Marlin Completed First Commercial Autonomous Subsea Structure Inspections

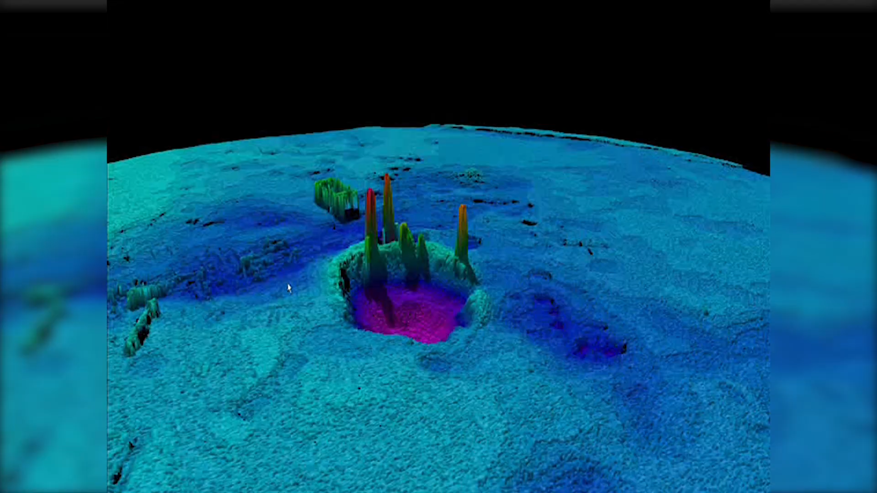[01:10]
As the survey is being conducted, the Marlin System onboard computers automatically detect changes to the structure, alerting the shipboard operator of the affected areas.
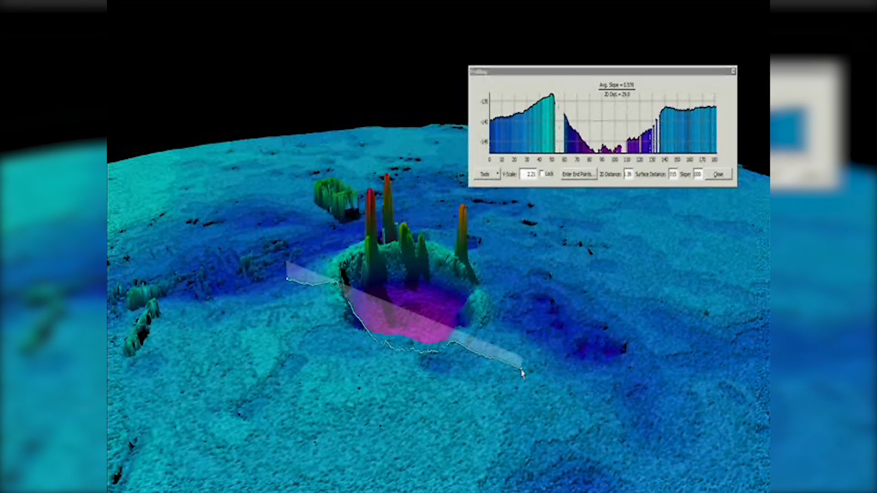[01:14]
When the vehicle completes the mission, Marlin is called home and automatically guides itself to an
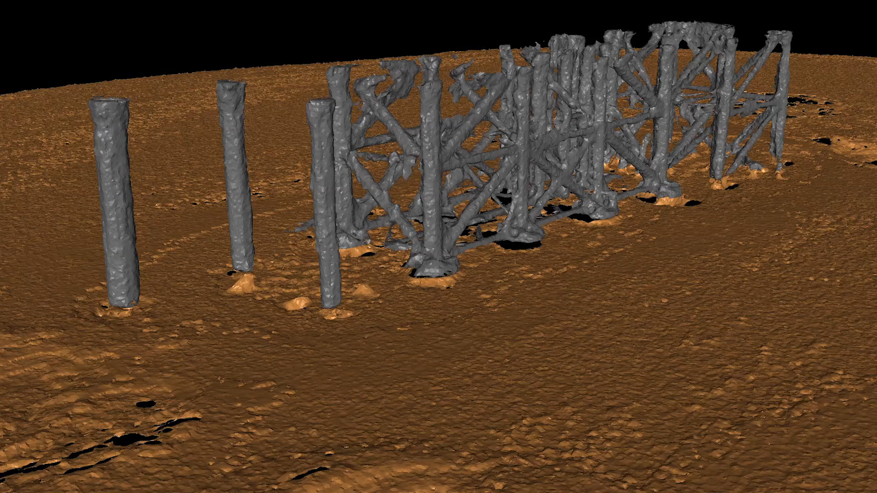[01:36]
The high-resolution sonar images are downloaded and within minutes,
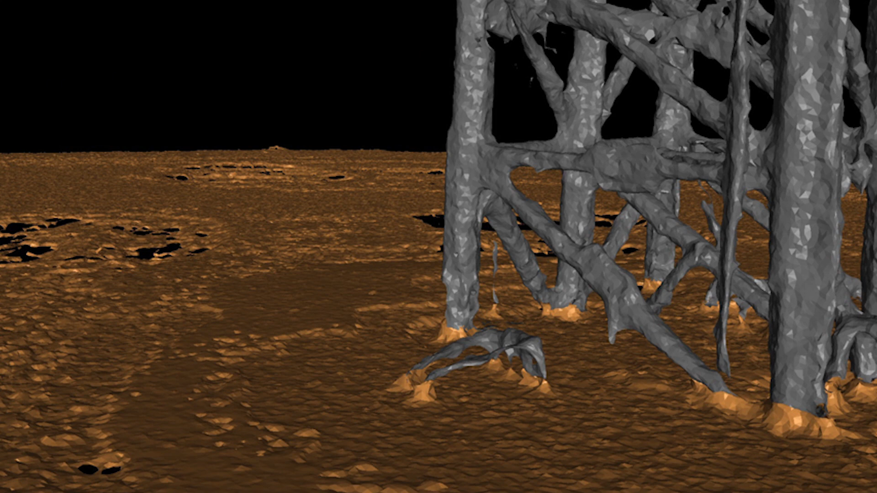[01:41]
a detailed three-dimensional model of the structure is presented to the client for detailed assessment of the structure's condition.
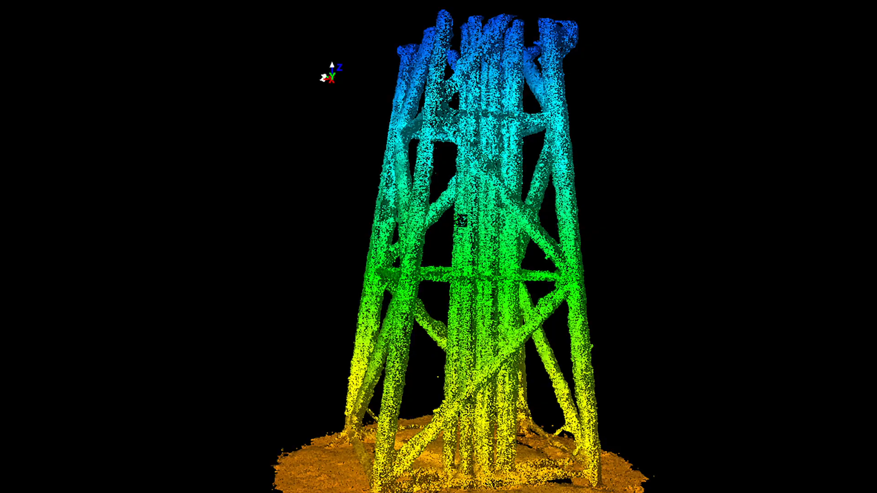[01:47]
The 3D geo-registered models generated by Marlin provide operating companies with
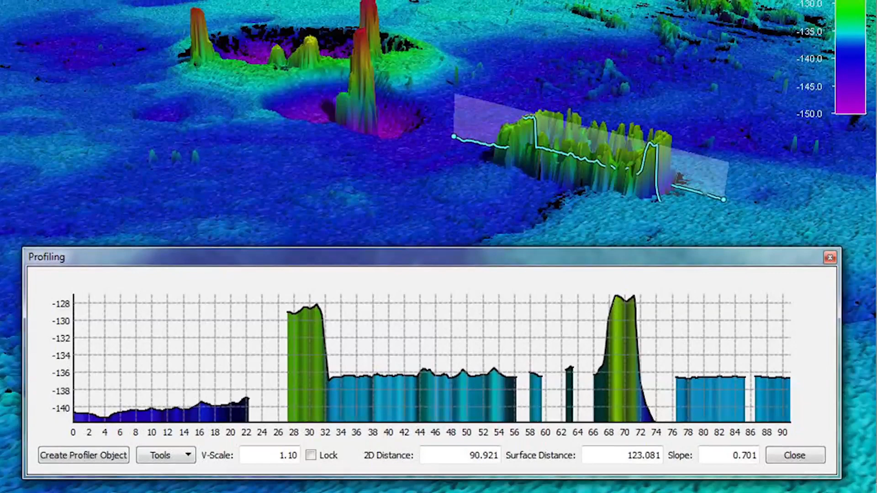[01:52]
a full view of the surrounding structure and the ability to perform metrology of the structures and the seabed.
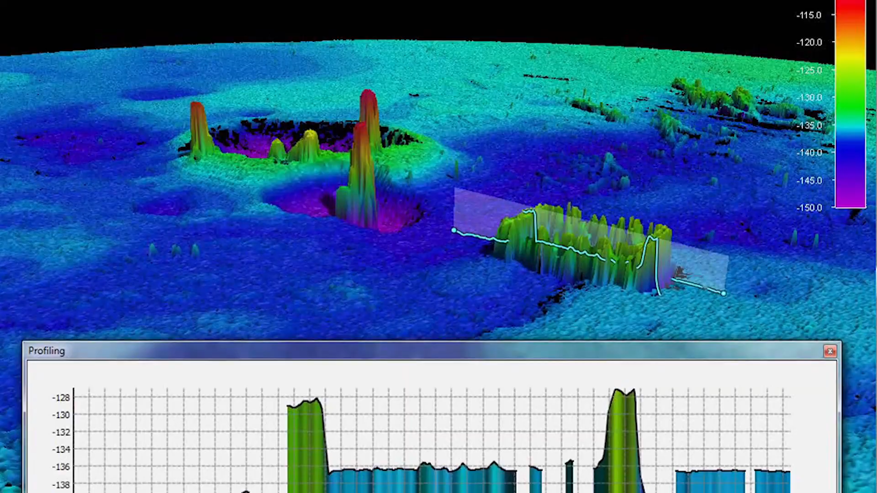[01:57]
During preliminary decommissioning or salvage surveys,